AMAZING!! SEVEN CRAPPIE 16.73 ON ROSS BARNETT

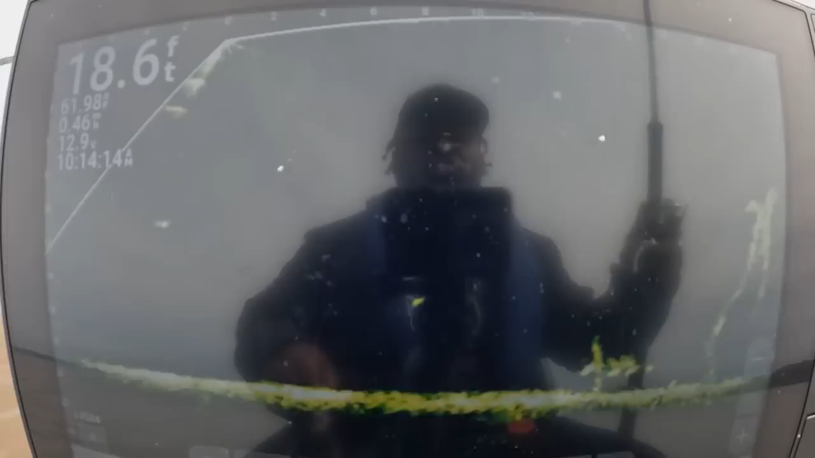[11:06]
On screen: depth 18.6 ft
there. Oh, he's sitting right up there on top.
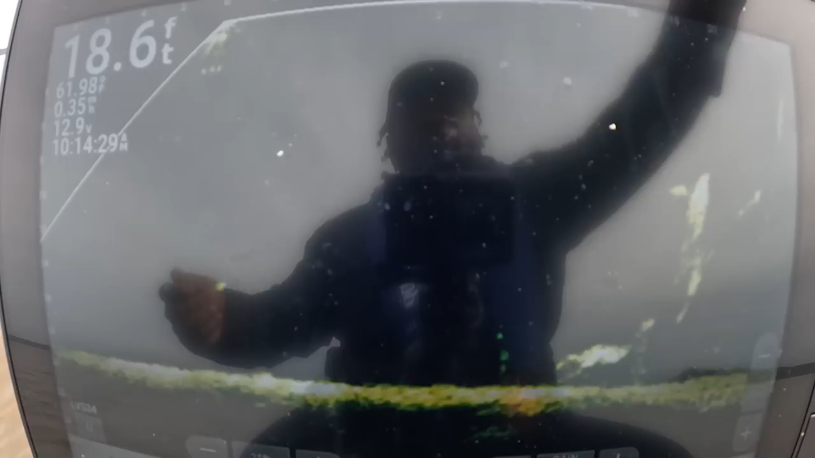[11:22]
On screen: depth 18.6 ft
Which way you pointing though, buddy?
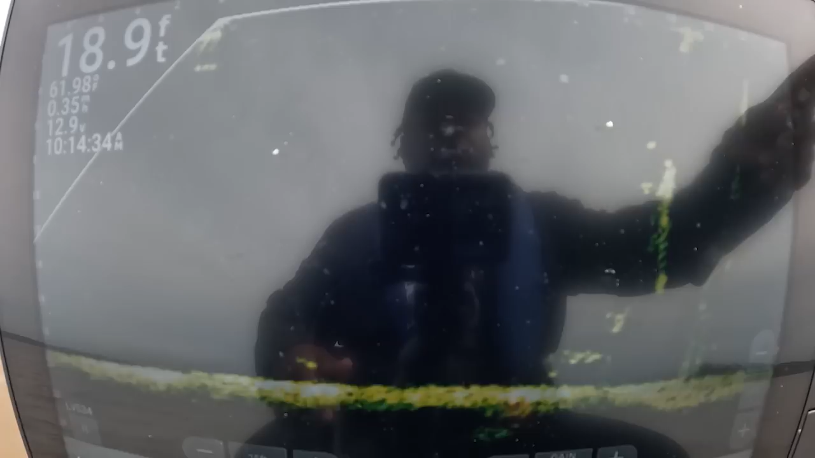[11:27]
On screen: depth 18.9 ft
There you go, he's here now. He's here. Hit it.
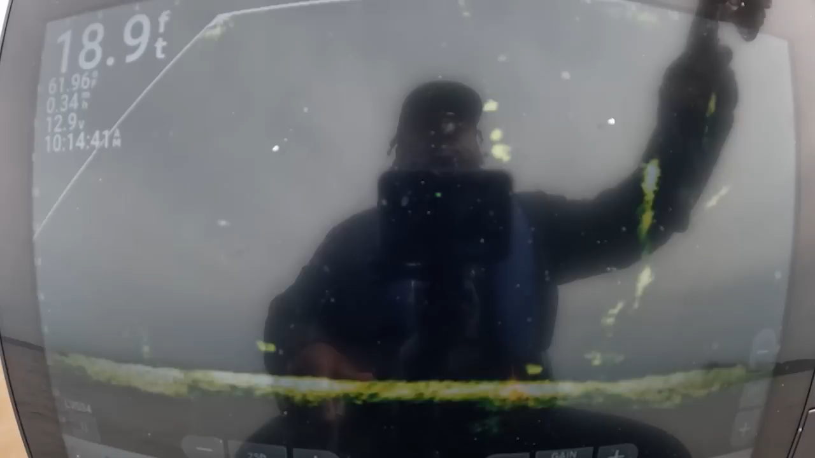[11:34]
On screen: depth 18.9 ft
Hit it. Hit it. Hit it. Oh, hit it. Hit it. Followed it all the way up, y'all.
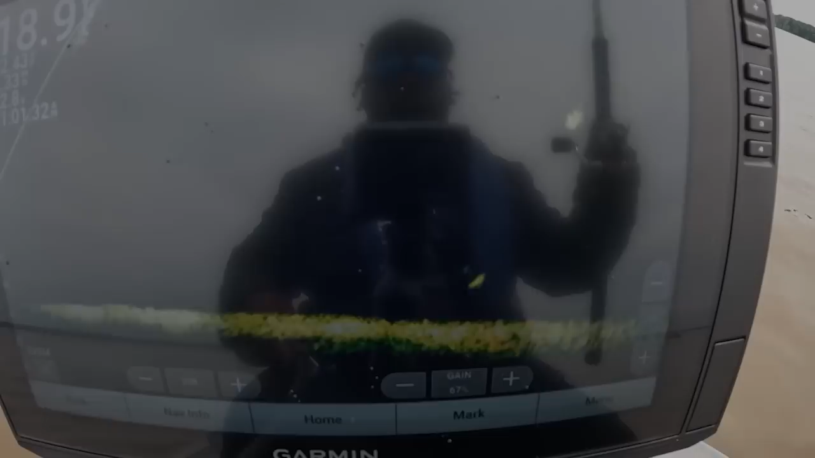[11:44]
It's 26 feet, y'all, away from the boat, but it ain't that deep. I'm gonna try to pitch out there.
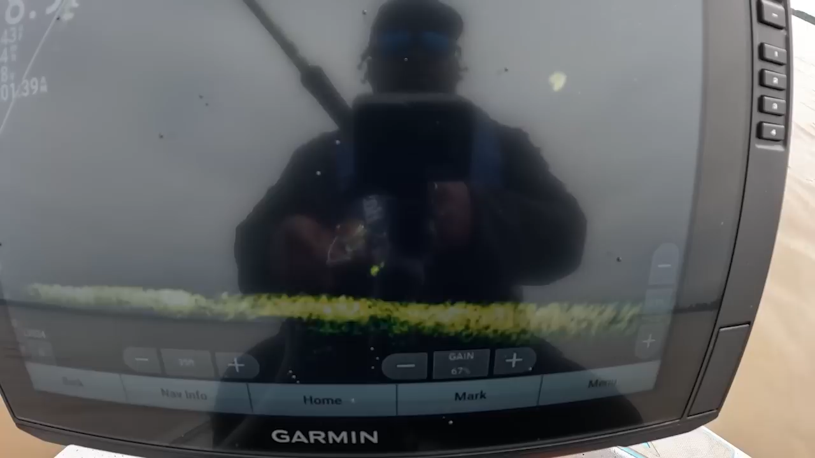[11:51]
See, oh, he turned around. See if he get it. Bam, he got it.
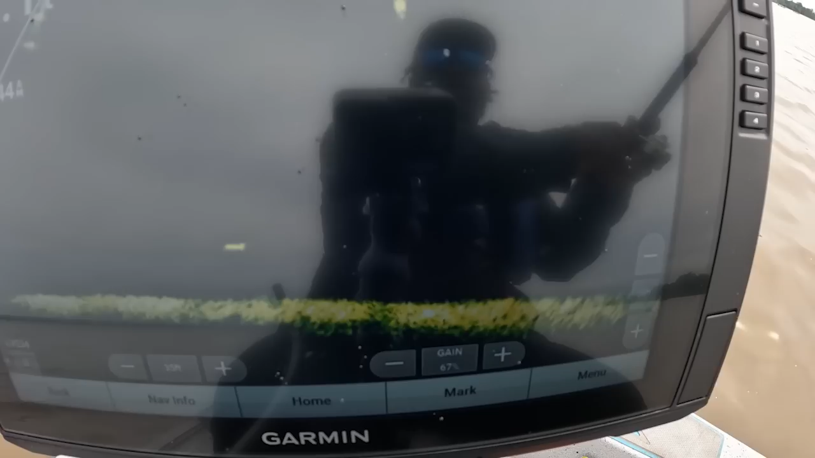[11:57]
It's another good one, y'all. Oh, that one pulling. Get in here. Ah, big one. Another big one, y'all. Another big one.
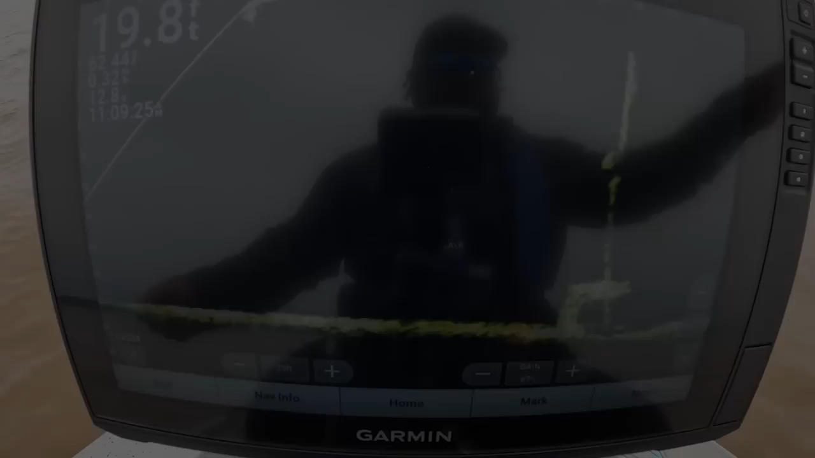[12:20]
On screen: depth 19.8 ft
He moved right on that structure, just that quick.
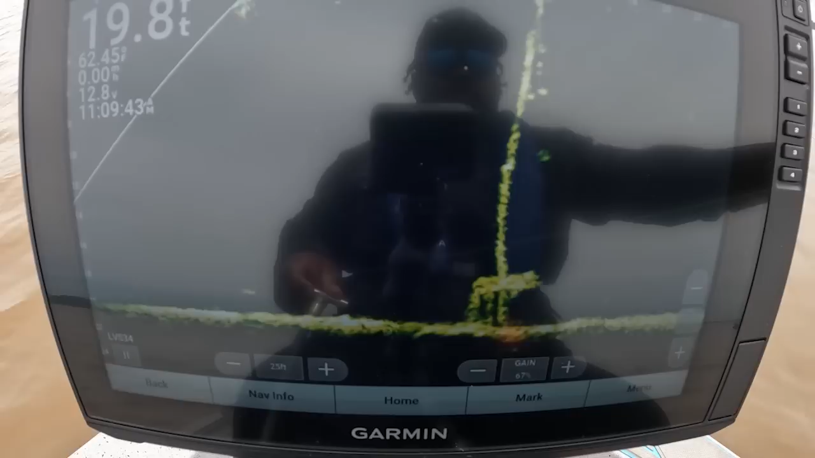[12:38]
On screen: depth 19.8 ft, water 62.45°F
We'll see if we can get him to stop though. It's a good look at him right there. I got it out in front of him now.
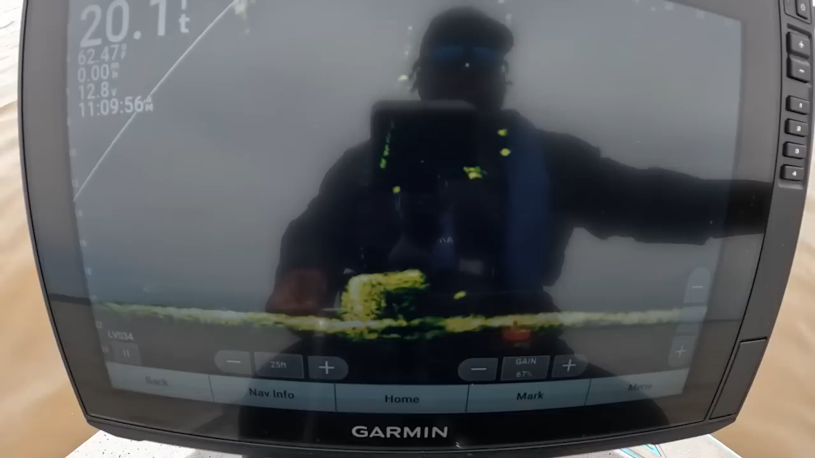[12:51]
See what happened. Pitch it back out.
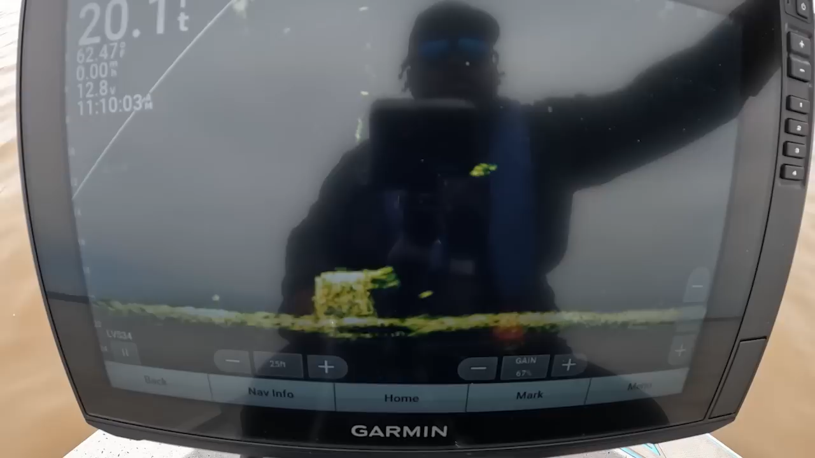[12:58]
Should be a good, he see it. Uh-oh, he stopped. Stop for him. Still there.
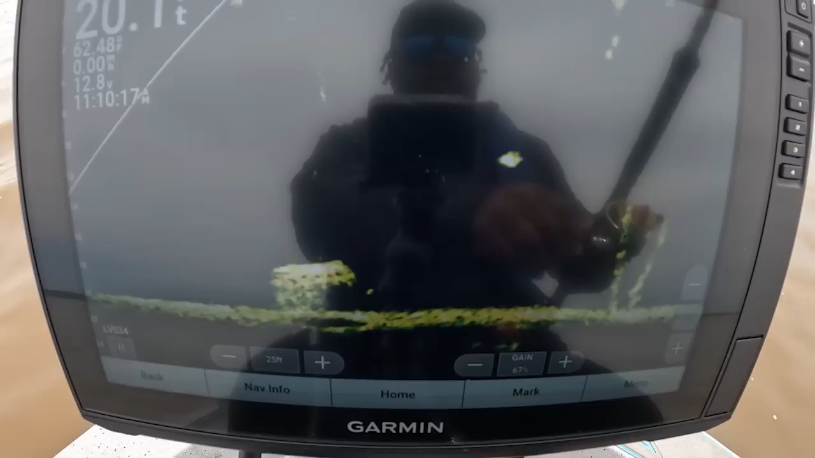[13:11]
Got me chasing now. Come on, buddy. He just hadn't seen it yet, y'all.
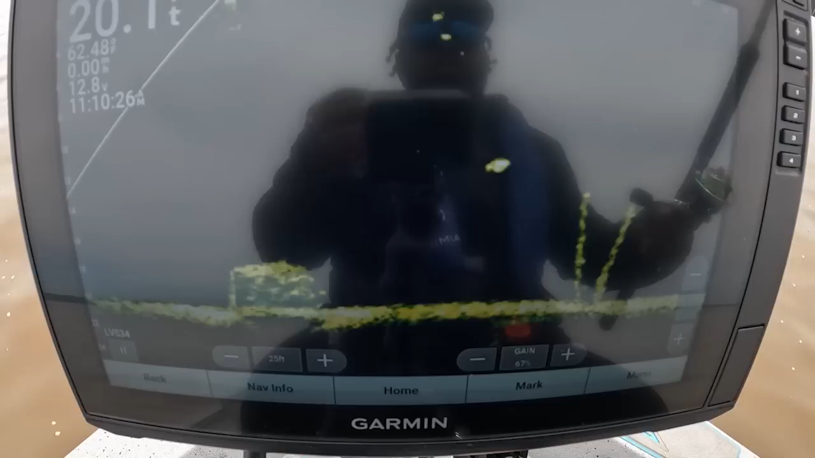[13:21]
He hadn't seen it. He hadn't seen it yet.
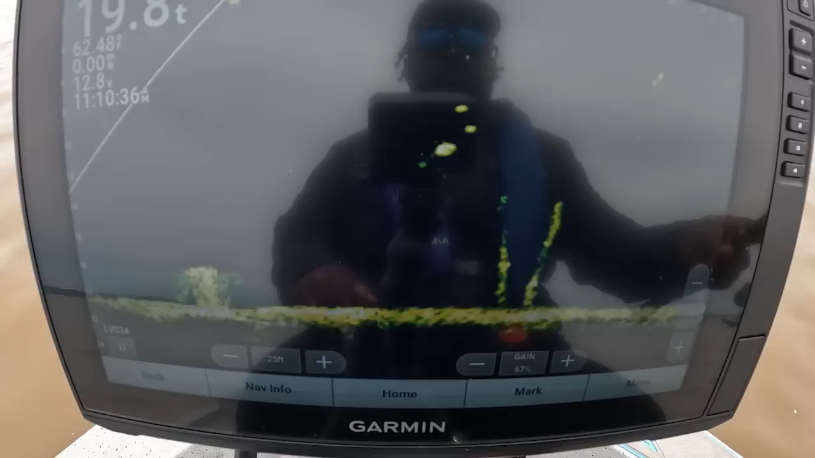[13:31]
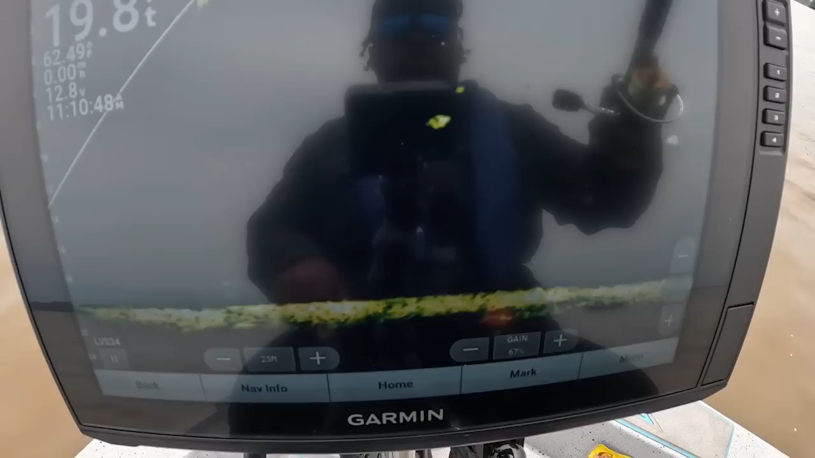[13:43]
See it now. He see it now. He see it. Bang! Got it. Fish too. It was well worth it. Woo! Go!